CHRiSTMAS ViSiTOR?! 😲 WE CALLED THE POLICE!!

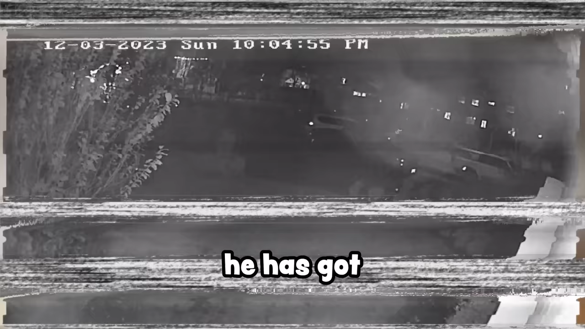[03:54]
He has got no socks and shoes on, it's freezing cold outside.
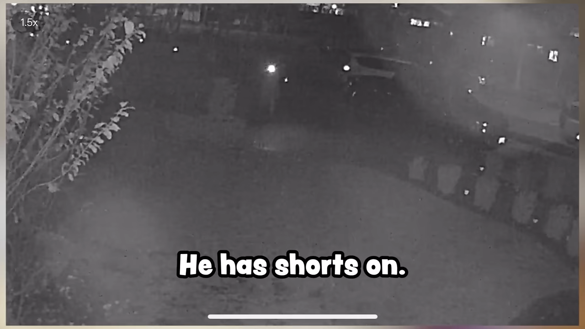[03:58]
He has shorts on, he has a t-shirt on and like what looks like a cape on.
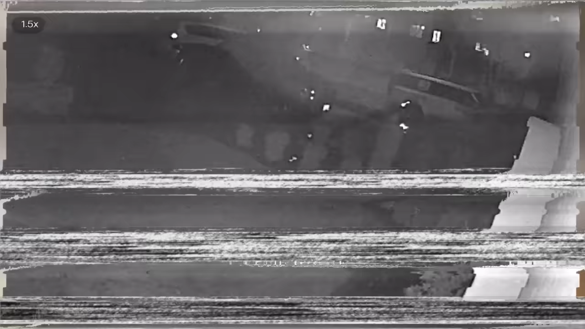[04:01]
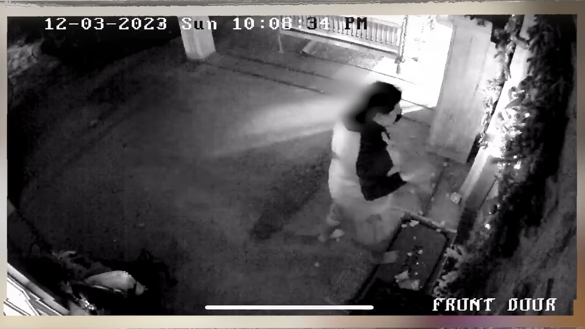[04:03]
And he kept ringing the doorbell and knocking, and then he would back up and go like this with his hands, almost like he was like under arrest. Yeah.
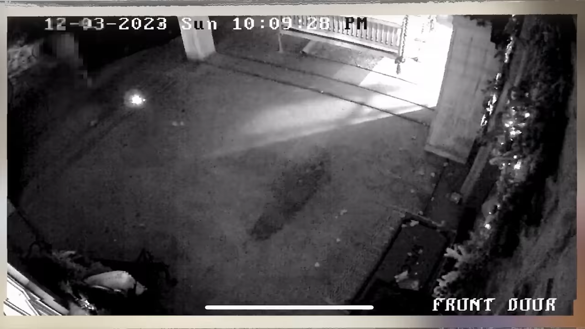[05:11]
Well, he takes the sweatshirt off and he lays it down right in front of our door. What?
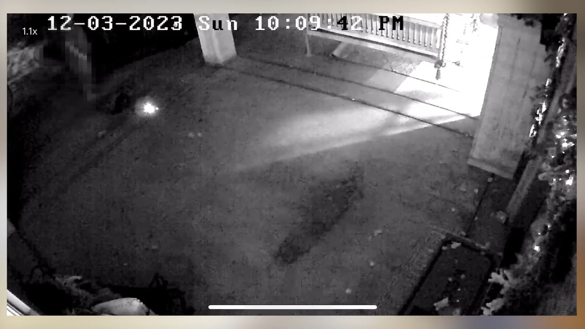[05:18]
And he backs up like this again. And we're like, okay, he's acting super weird, but like nothing super scary yet.
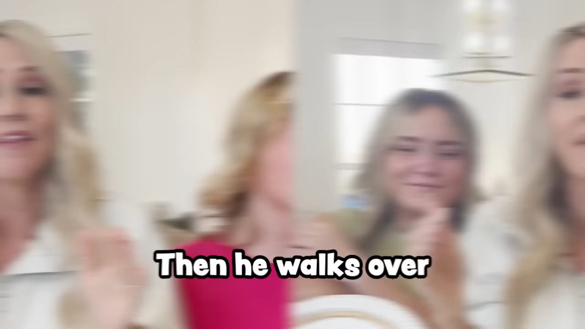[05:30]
Then he walks over onto the steps on our front
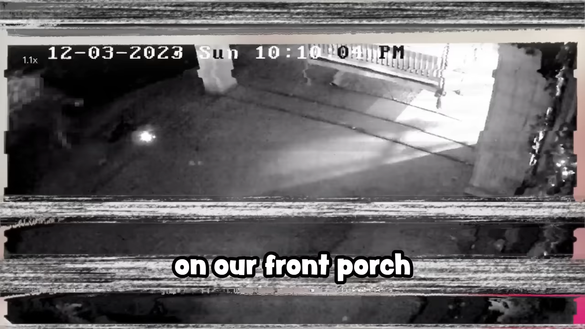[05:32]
porch and he lays himself down like on the porch.
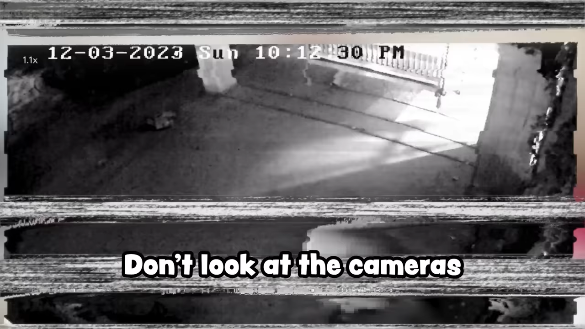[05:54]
He takes off his shirt, his t-shirt, like completely.